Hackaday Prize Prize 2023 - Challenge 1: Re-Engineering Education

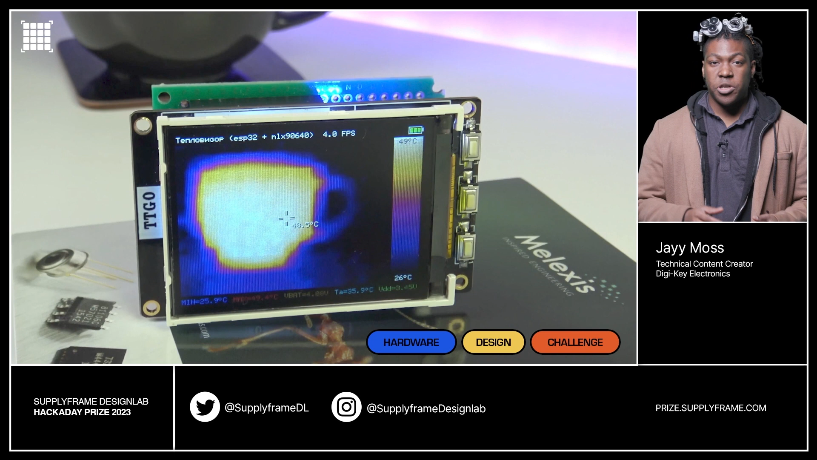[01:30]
The do-it-yourself pocket thermal imager provides valuable experience building an electronic device from modules.
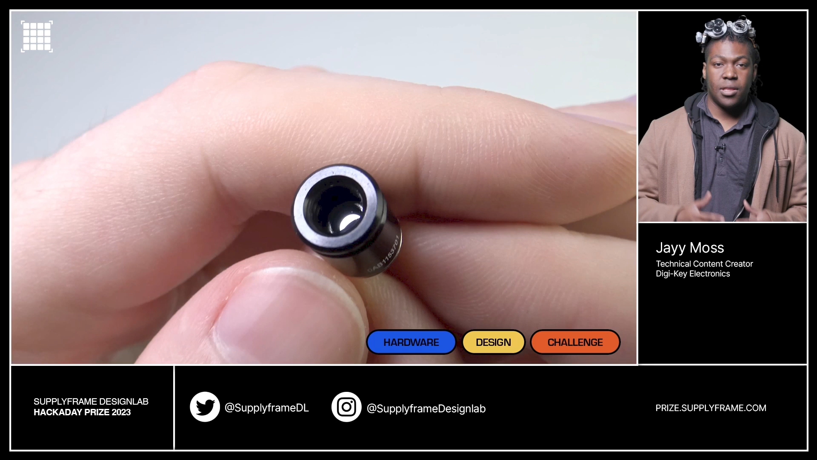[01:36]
Learning about infrared light, heat, photons, and other elements of physics are possible with this handy device.
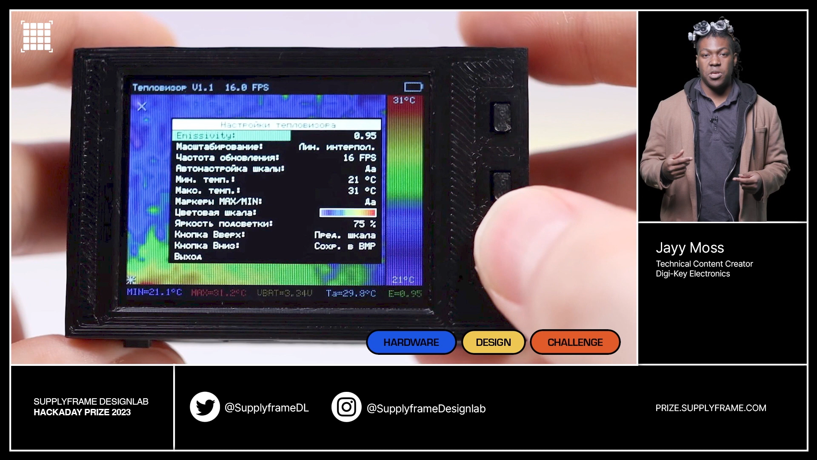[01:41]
On screen: max 31.2°C, min 21.1°C, scale top 31°C, scale bottom 21°C
It also shows how something like this can be used to fine-tune energy efficiency, troubleshoot electronics, and other use cases.